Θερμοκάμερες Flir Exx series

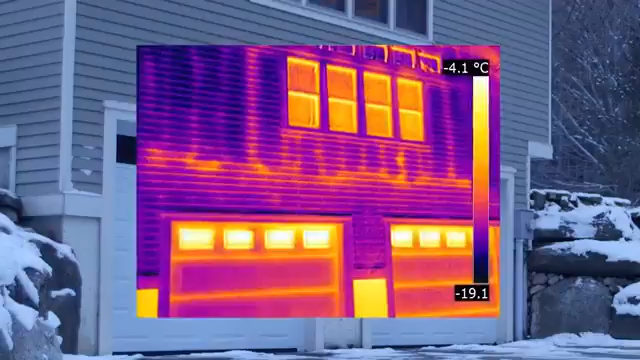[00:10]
On screen: scale top -4.1°C
critical faults you need to be able to find quickly and diagnose correctly that's why FLIR is introducing a new line of EXX series advanced thermal imaging
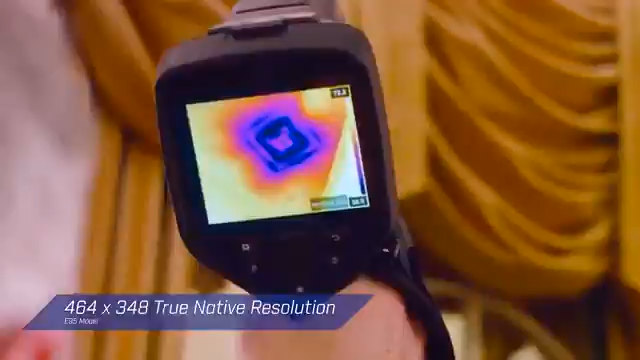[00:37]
an infrared detector that's sensitive enough to see minute temperature differences this
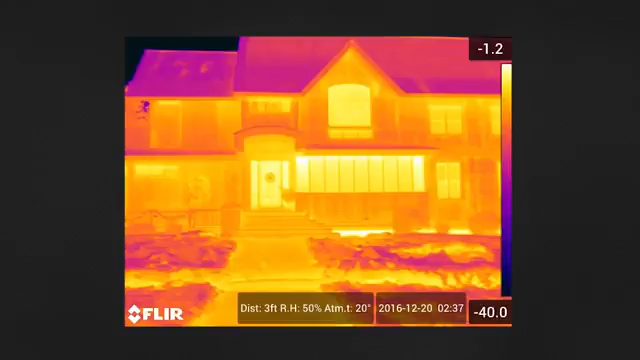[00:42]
lets you catch the first signs of air leaks moisture or building envelope problems
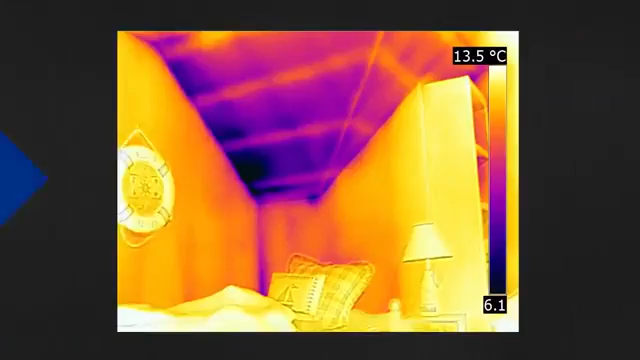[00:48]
On screen: scale top 13.5°C
but to get the job done right you need more than great sensitivity and resolution
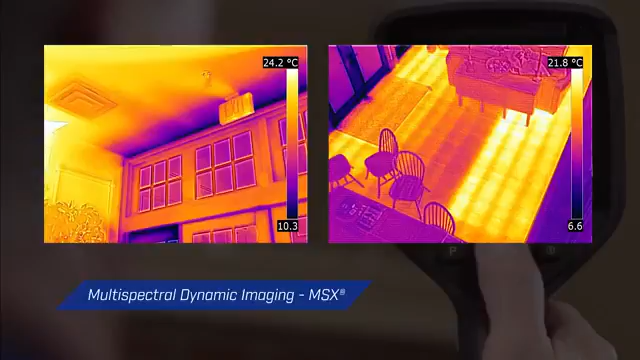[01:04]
need to identify problems and recognize locations a responsive intuitive
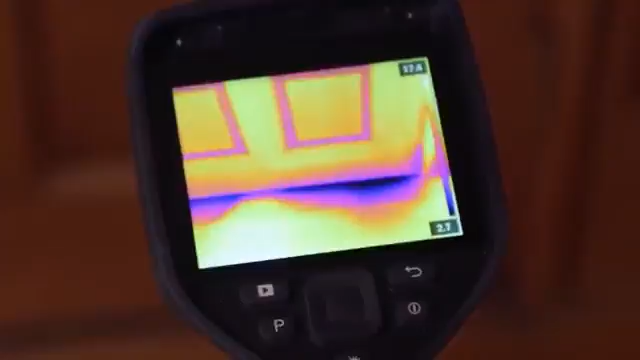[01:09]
interface and vibrant 4-inch screen make the EXX series easy to use at any
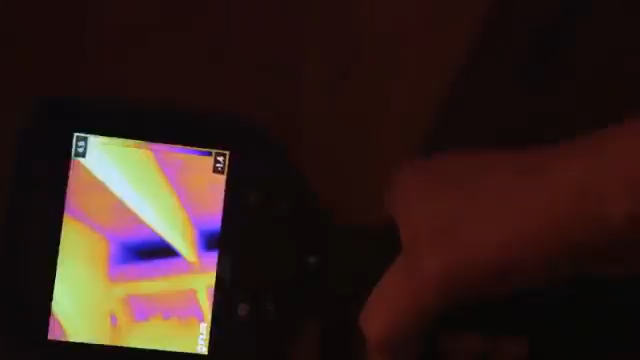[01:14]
angle and once you found an area of water damage or faulty insulation
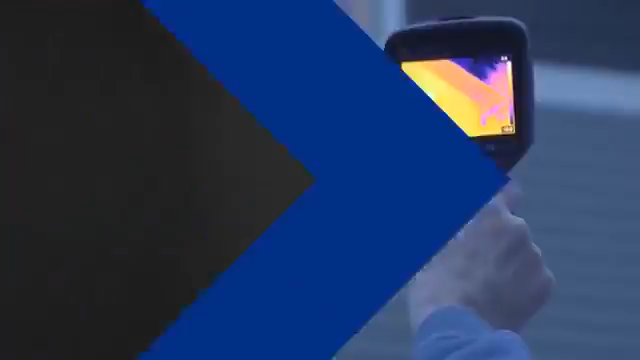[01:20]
the cameras laser distance measurement feature can calculate the area in meters or feet
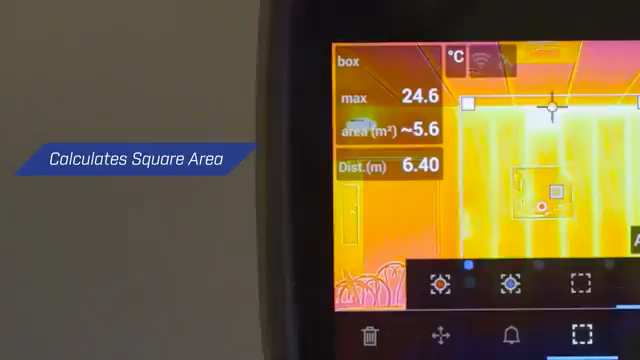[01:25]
On screen: max 24.6°C
right on the screen on camera tools improve organization and streamline reporting
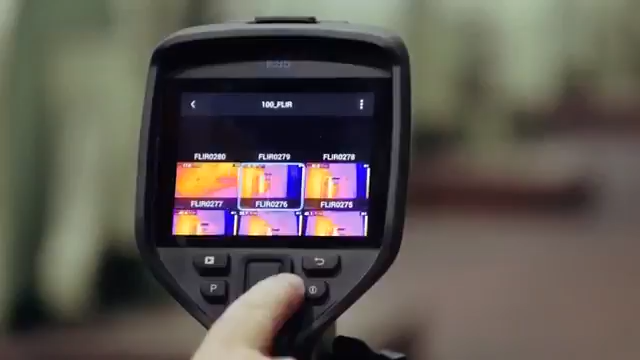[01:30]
plus with programmable shortcuts like a one-button switch between the thermal image and